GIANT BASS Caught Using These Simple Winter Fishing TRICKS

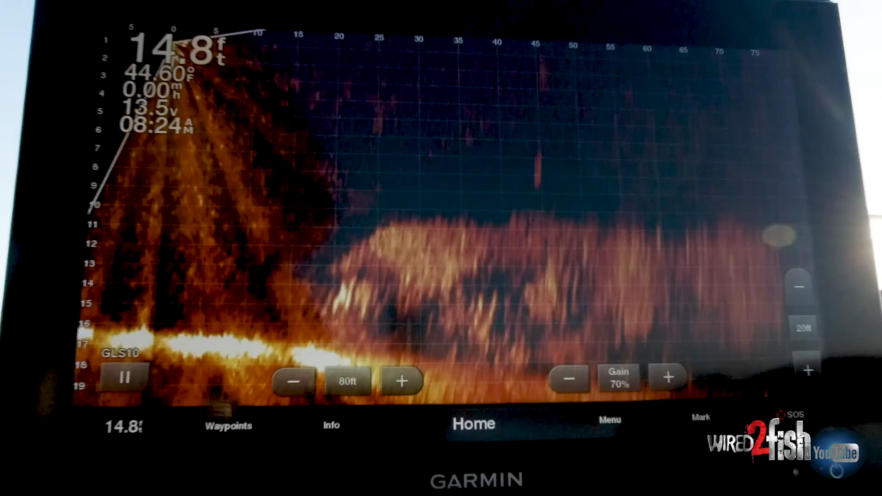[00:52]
On screen: depth 14.8 ft
We've got A-rigs, jerk baits, underspins, spoons, kind of your typical suspended fish baits that you'd throw in the wintertime.
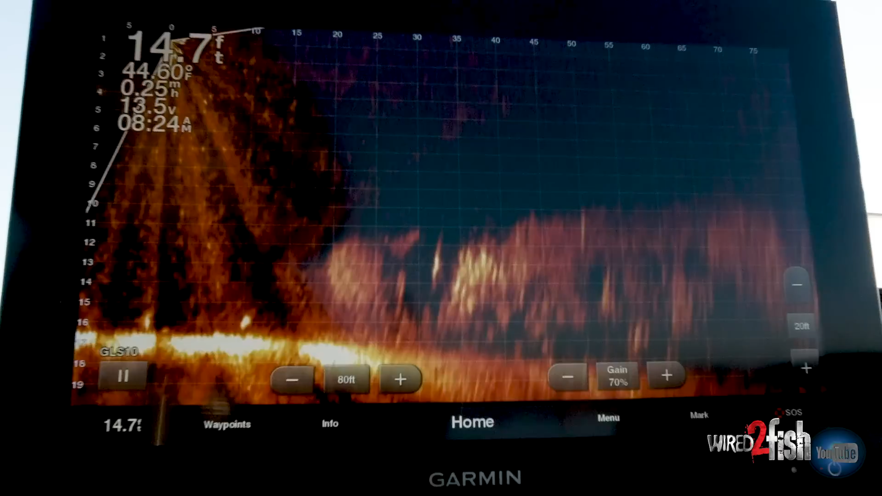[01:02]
On screen: depth 14.7 ft
And the only group of fish that I've been able to see so far utilizing
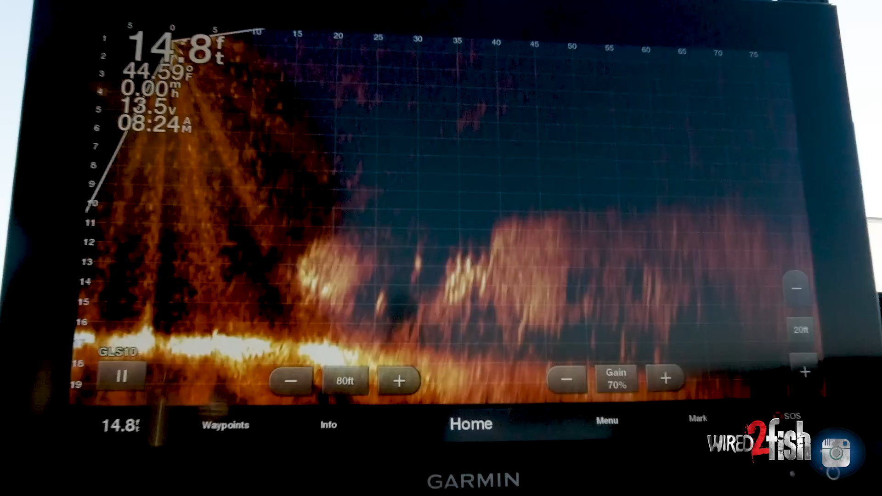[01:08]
On screen: depth 14.8 ft
the LiveScoop technology is a group of fish that are just kind of hugging the bottom and they're kind of sharking around.
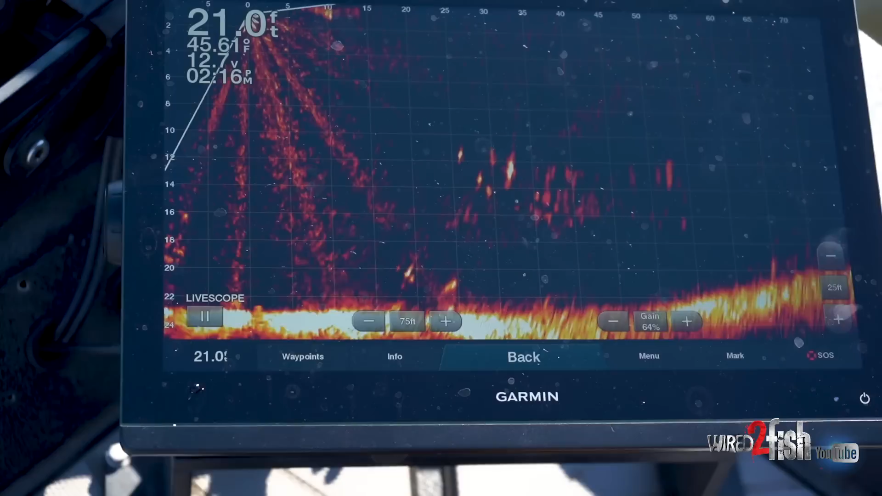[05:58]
Yeah, so when I see a fish, what I do is I feather sweep.
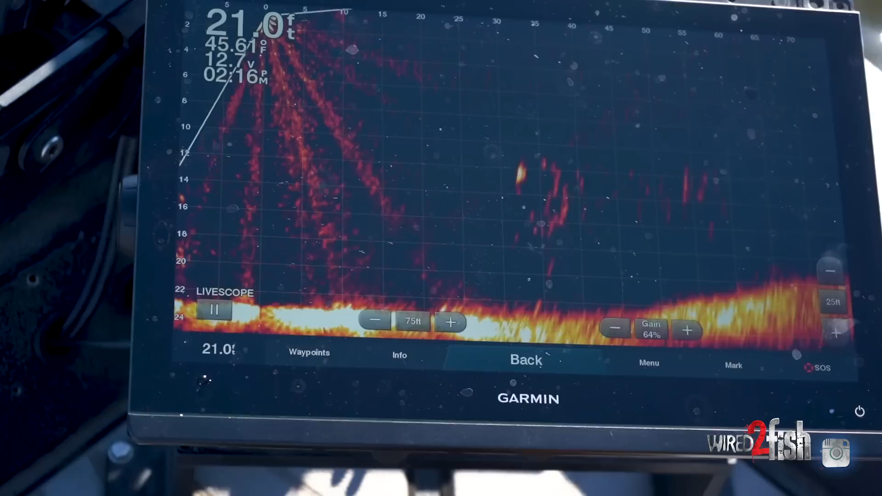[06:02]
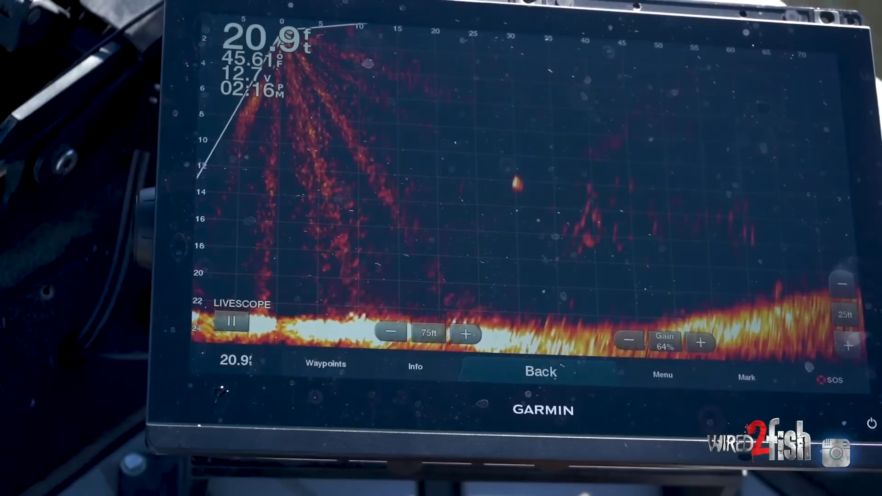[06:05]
On screen: depth 20.9 ft
I get on it and I just do little sweeps left and right, and I get lined up where I get that perfect return.
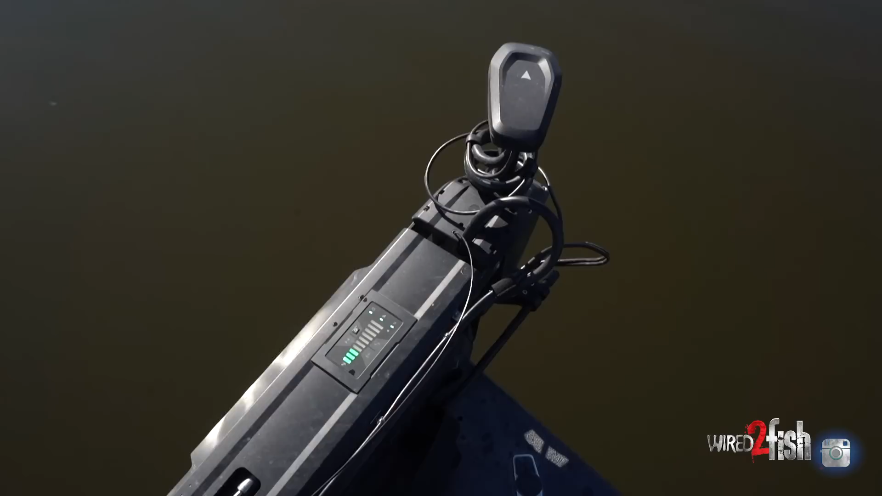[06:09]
That cone is 20 degrees, and as it grows out farther, it gets a bigger, you're looking at a bigger area. So I wanna make sure that I'm putting this jerkbait right on top of their head, so I'm gonna feather sweep until I get the highest return.
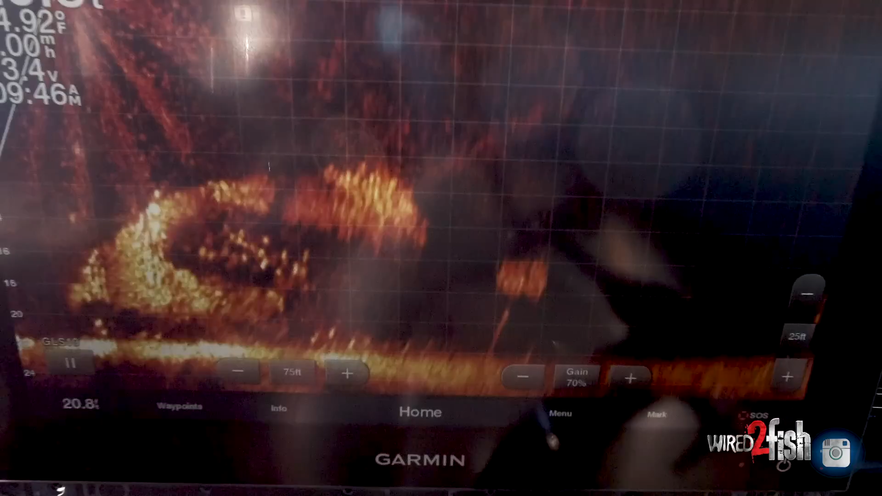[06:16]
And that way I'm putting it right on top of them.
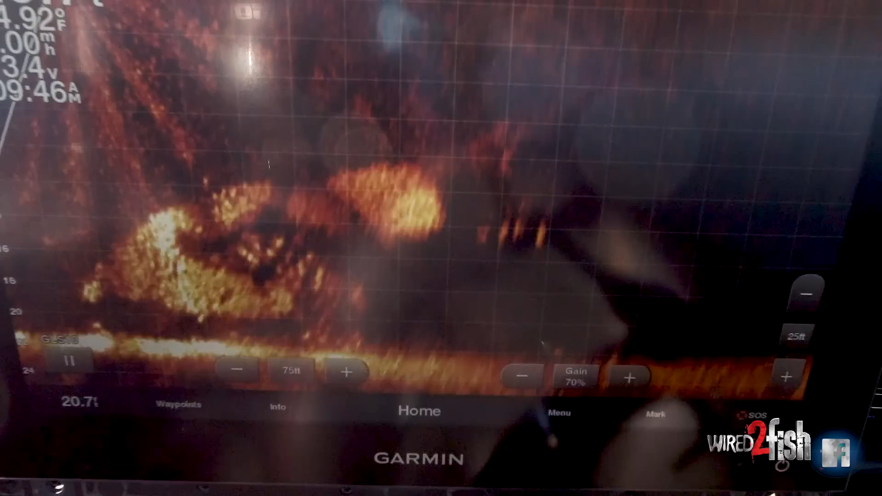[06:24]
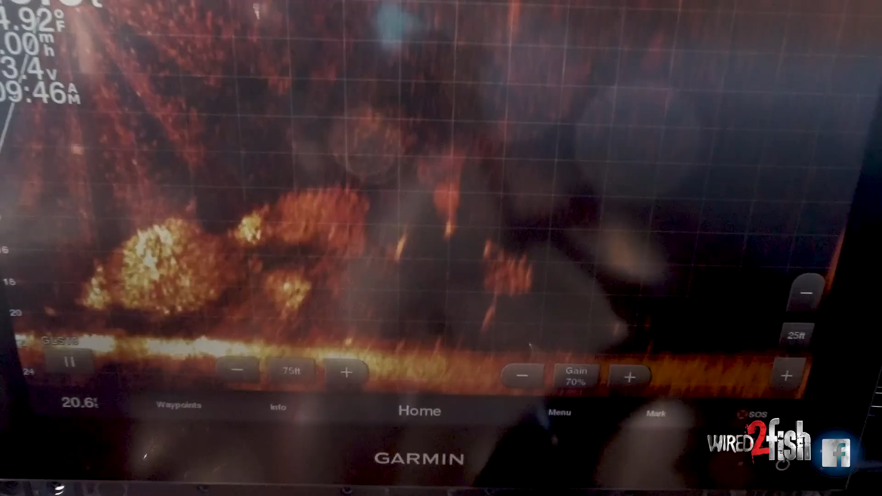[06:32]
He's not that big. He's a little guy. Oh man, he just come and just good tournament fish.
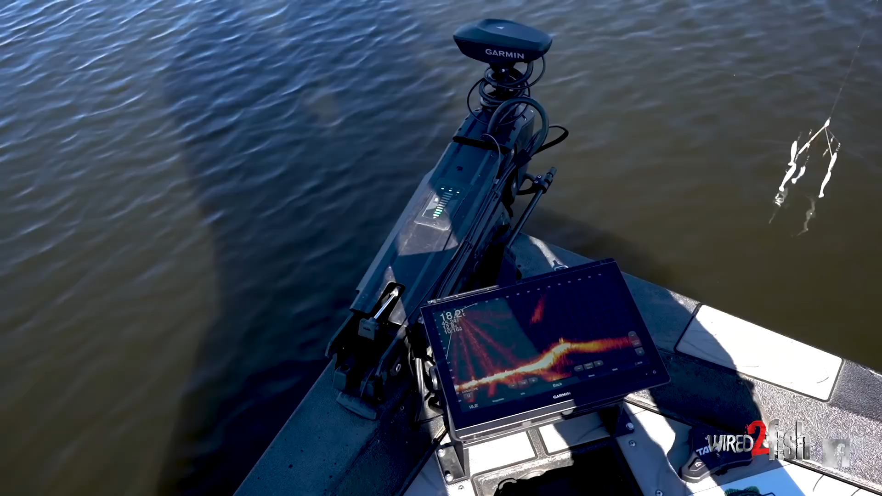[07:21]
So we get a lot of questions about perspective mode and about searching. You hear a lot of what I'm gonna call false reports about how LiveScope's not a search tool. And if you know how to use LiveScope correctly, it's 100% a search tool. Now perspective mode, it's wider, it shows a bigger angle, but it only goes down to about 10 feet.
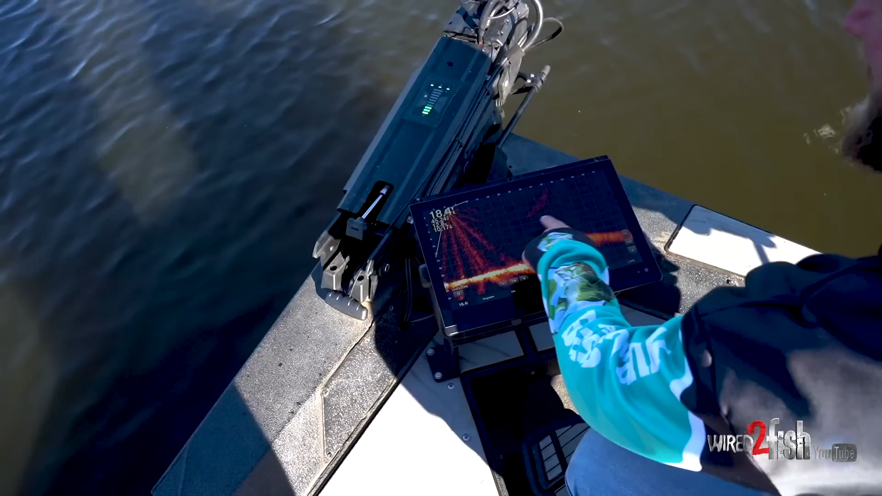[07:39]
So everything below this depth, we really wouldn't be able to pick up, none of that bait or anything like that. So as you can see, my trolling motor head is faced this way, and I'm seeing about 20 degree angle forward for 75 feet.
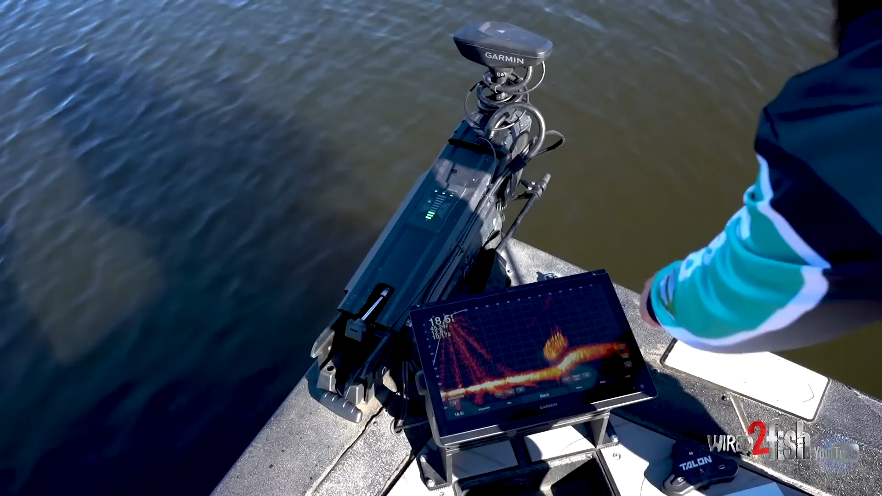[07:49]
Now what I do is we call this, you know, we call it sweeping. So we sweep an area, and I'm able to search this whole area out,
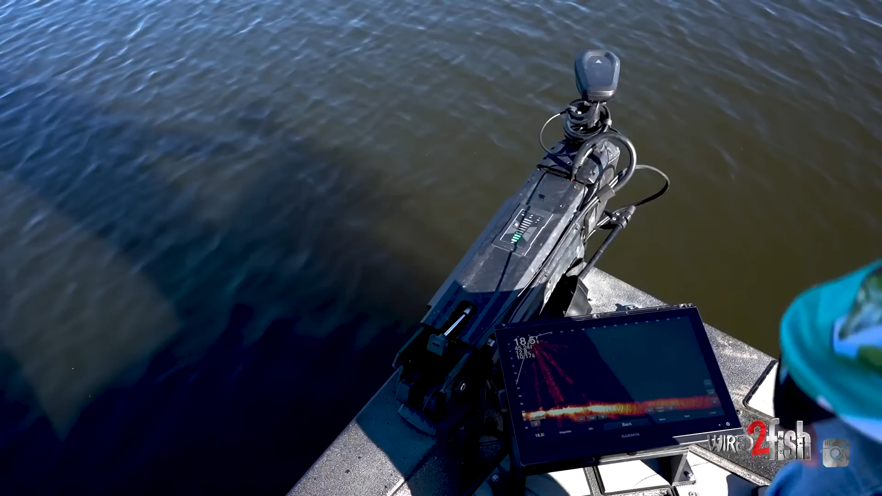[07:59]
bait, bait, bait, nothing, more bait. Now, I don't see a fish, so I move the troll motor, and there's actually a big fish right there on the bottom. So I was able to search this whole area and find this guy right here. And those are the guys we've been able to target. So it's a 75 foot area,
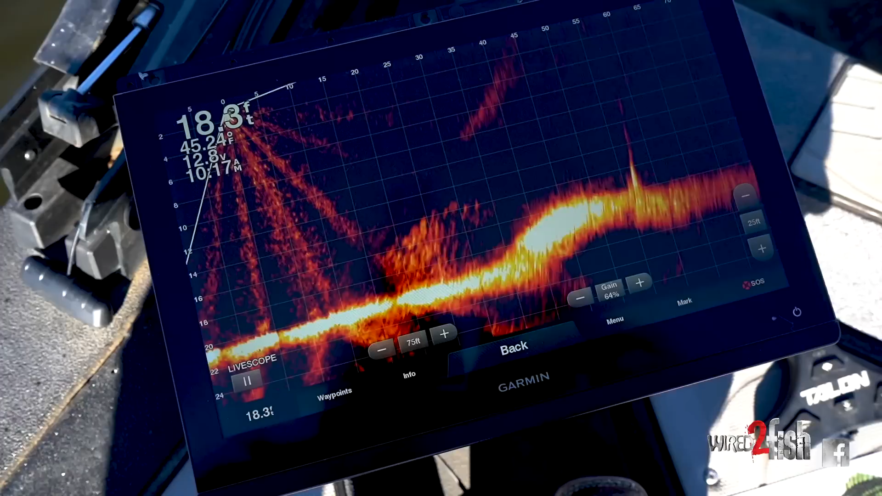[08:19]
On screen: depth 18.3 ft
and I just scanned 160 degrees pretty easily to cover an area. And so now, because I've been practicing my orientation stuff, I can stay within really accurate of that fish.
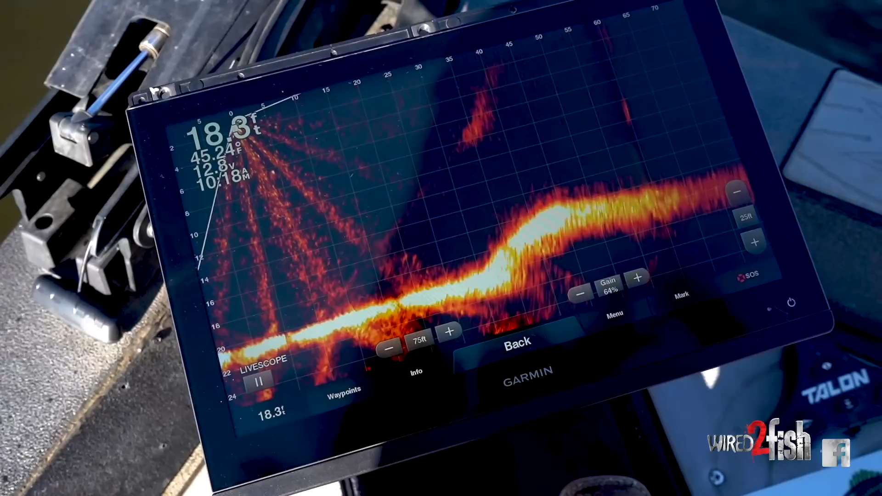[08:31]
So, you know, I can bring my lure down to it, engage, come right across his head.